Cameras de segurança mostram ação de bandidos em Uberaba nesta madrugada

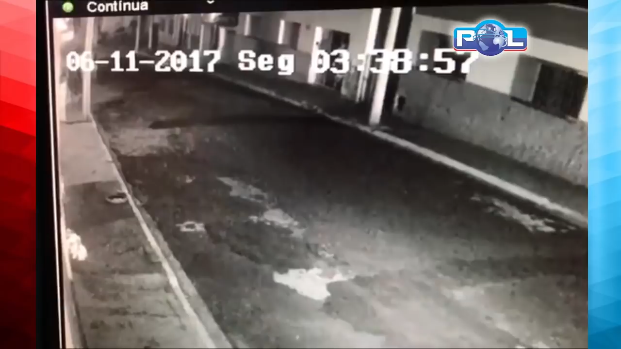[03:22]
Deu te falar pra você, viu, pai? Pelas rajadas aí. Isso é parado lá. CAK-47. São parados, olha lá o farol. Olha lá pra você ver, não, Isa, passa lá, ó.